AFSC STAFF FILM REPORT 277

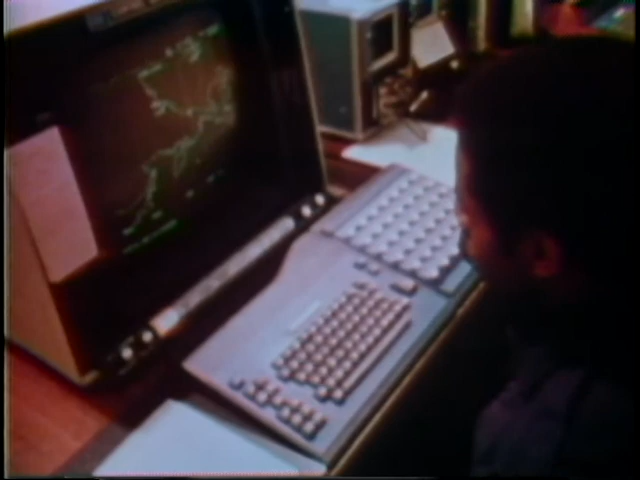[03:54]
The Cobra Dane system is operated by the Aerospace Defense Command.
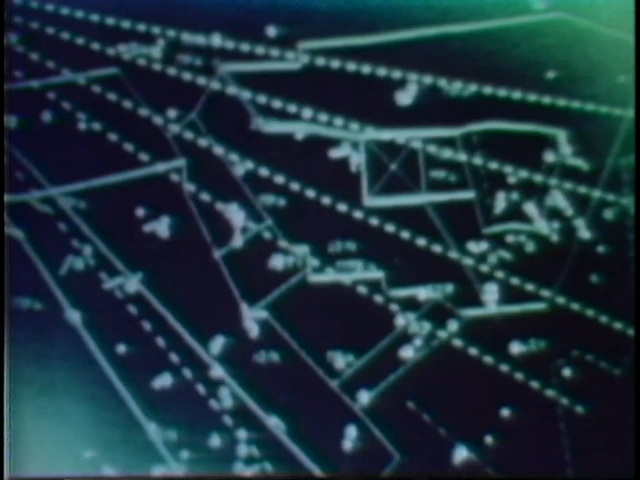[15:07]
The E-3A incorporates a tactical air control system to monitor and direct encounters with enemy aircraft.
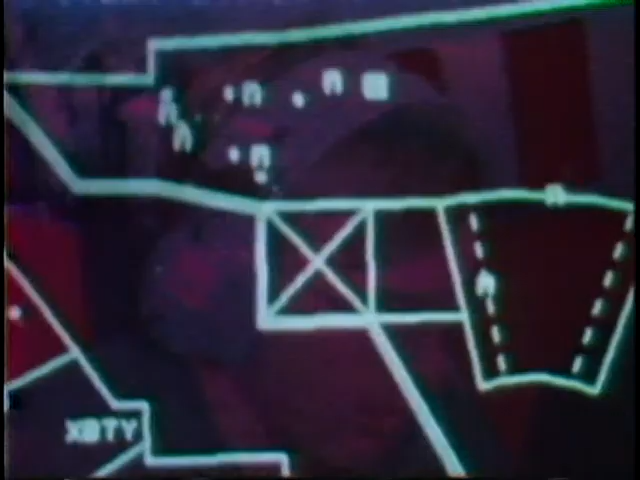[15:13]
Computer display screens indicate detailed information on the progress of all aircraft
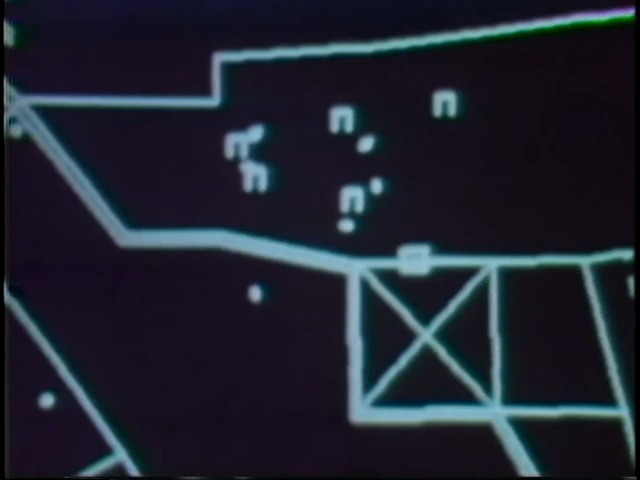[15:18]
to provide the mission controllers with a display of battle conditions.